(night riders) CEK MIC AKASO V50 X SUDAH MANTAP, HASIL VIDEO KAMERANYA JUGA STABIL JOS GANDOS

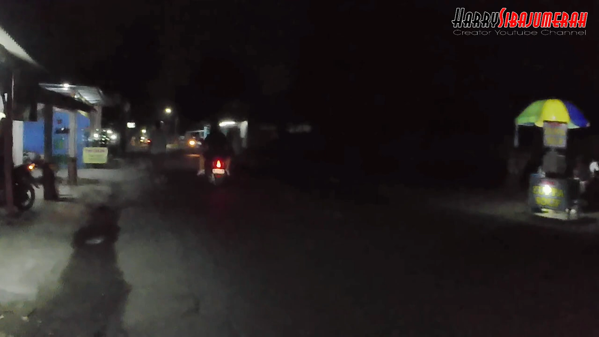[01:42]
mulai dari sini kita mau tutup kacanya dulu tes 12 dicoba ini oke sekarang saya
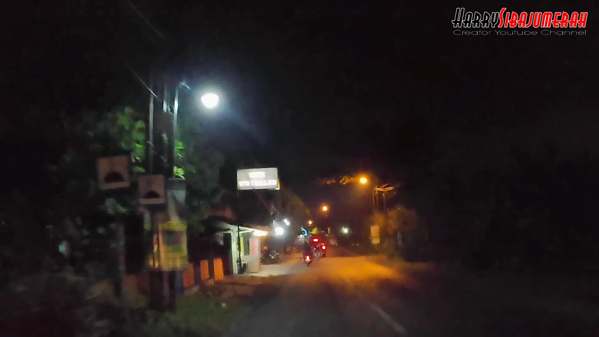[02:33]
sampai wetgaleh ya sampai wetgaleh nanti saya coba untuk buka kaca helm oke saya buka kaca helmnya
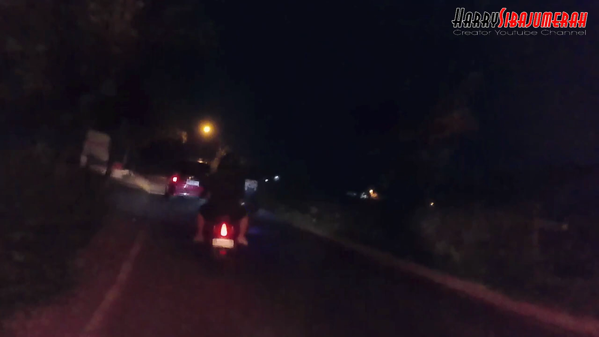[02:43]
nah disini sudah saya buka kaca helmnya dan ini kecepatannya berapa ya sekitar 40 mungkin sekitar 40 semoga saja nanti semoga saja nanti untuk suaranya enggak sembret kayak kemarin ini saya todidak ini
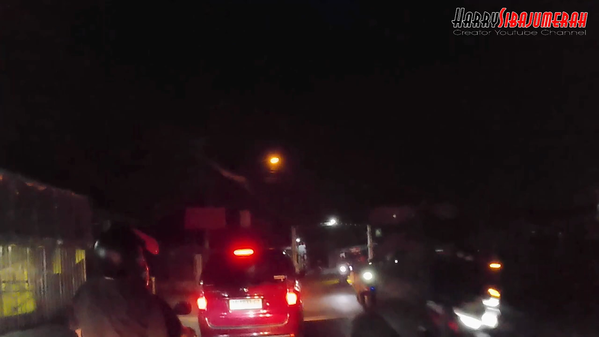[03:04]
ibaratnya belajar cari-cari settingannya
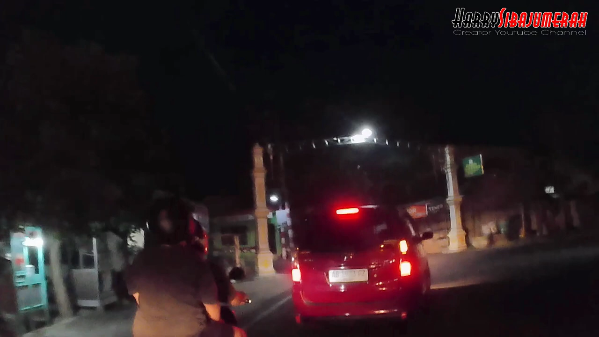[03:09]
ini sampai tengok langut galah semoga saja untuk suaranya nanti ini bagus tidak kayak kemarin separuh bagus separuh nyembreng separuh bagus baru nyembreng jadi gimana ya kalau didengerin di PC